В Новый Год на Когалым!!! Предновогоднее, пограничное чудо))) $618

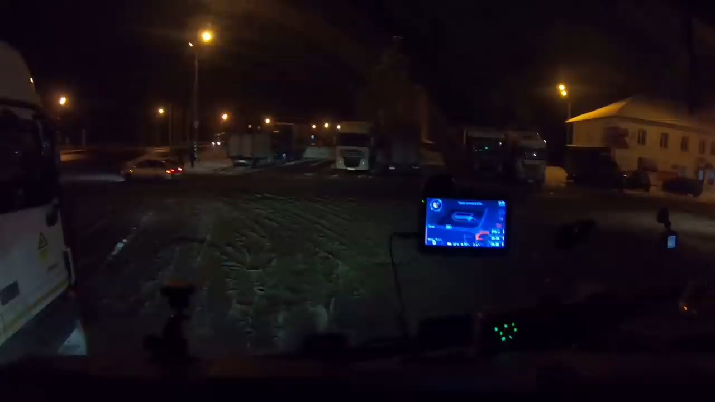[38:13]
219 Километров На 3 Часа 18 27 9 Начало 10 Должны Прибыть
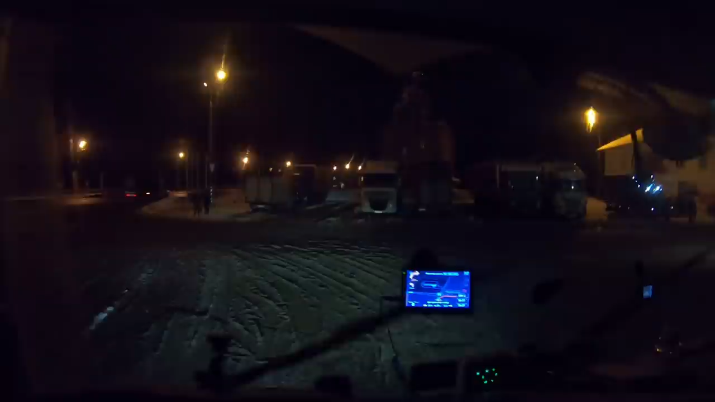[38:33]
Здесь Конечно Стоянка Особенно С той Стороны Я Не Знаю Тысяча Машин Зайдет
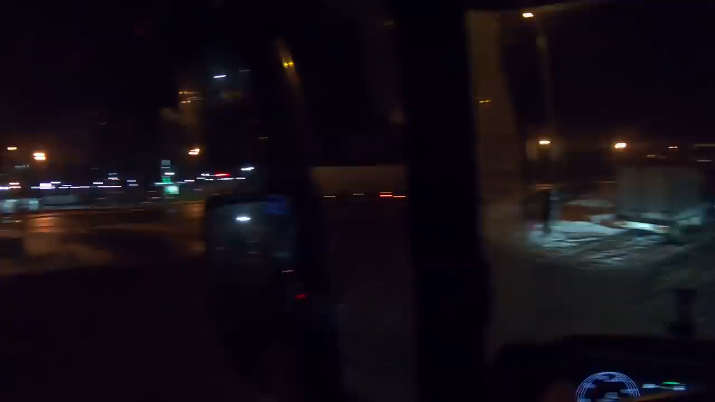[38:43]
Постоянно Куча Людей Магазины Тут Все Что Хотите А Начиналось Все Когда Вот Это Маленькое Столовое Которую Сейчас Уходил
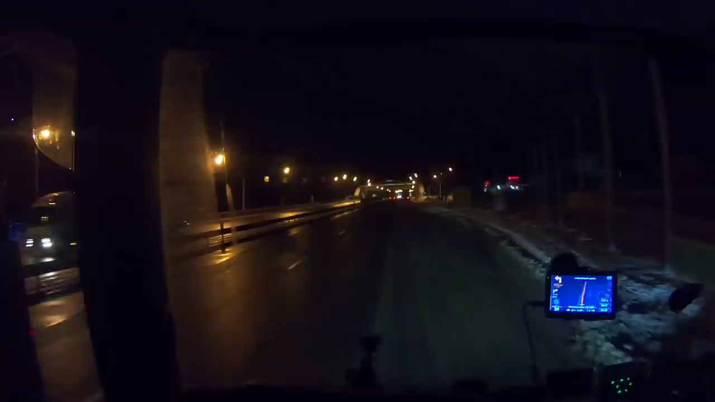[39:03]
220 222 Магазин 222 Открылись Магнито Не было Раньше Сейчас Сейчас Сейчас Сейчас Магнит Есть Все Любой каприз За ваши деньги Полный сервис Наверное Самая Крутая На этой
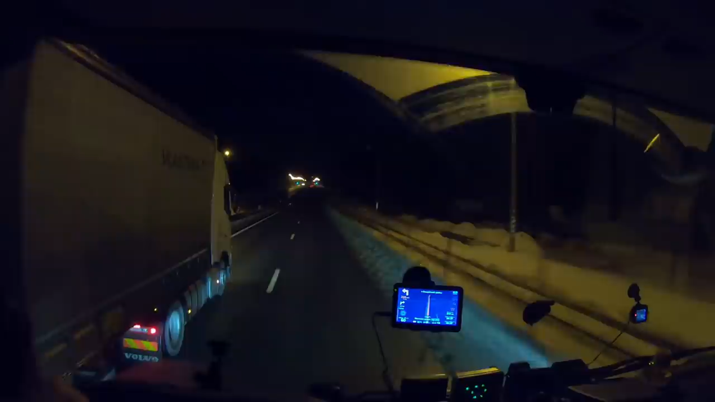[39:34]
Трассе Вот на М1 От границы До Москвы Где Есть Все
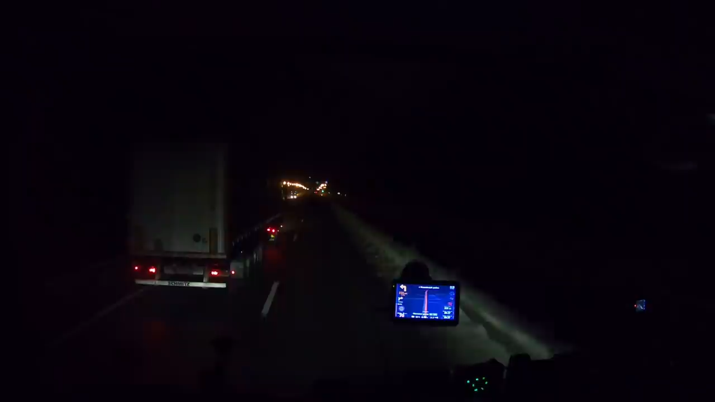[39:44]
И постричься И помыться И т.д. и т.п. Нормальное Такое место Америка Дровосек Понес
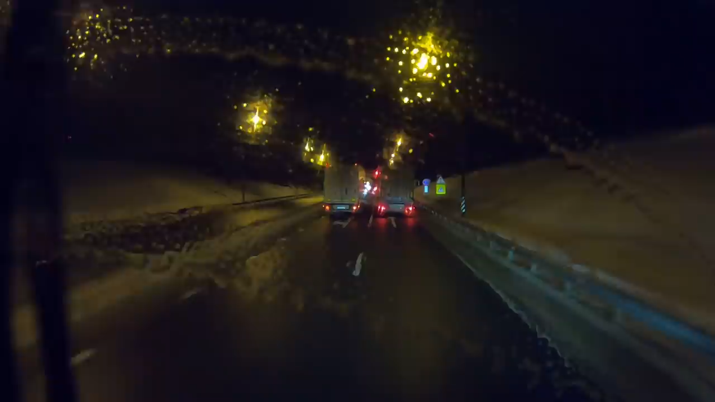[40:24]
Они все Тут Мегалки Повключали Я уже Нужно Что-то Случилось Правый Включил Слева Включил А это У нас Такая За красный Свет Всего Загорелся Думал Это авария Прямо Перед нами Произошла
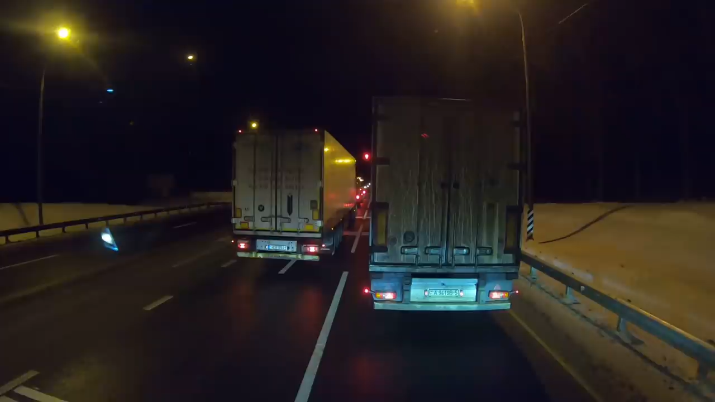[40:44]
Ну мы почти Приехали По идее Вот Машка Уводит Тут здесь Налево Но нам Сюда Налево Не надо Она ведет Через город Уможайск Нам Проехать Надо Немножко Дальше Мы свернем Там Налево Там Есть Левый Поворот Она Считает Что Его Там Нет Потому Что Его Там Раньше Не было Сейчас Там Есть Левый Поворот